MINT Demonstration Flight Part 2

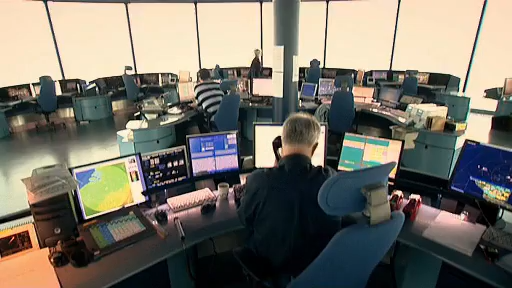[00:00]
We're in the control tower of Brussels airport. Flight SAS 589 has just appeared on the screens.
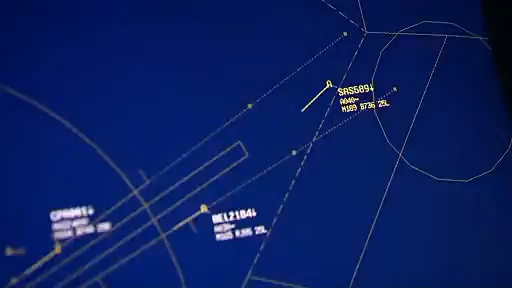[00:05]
In fact, it descended from its cruising altitude much earlier over Amsterdam.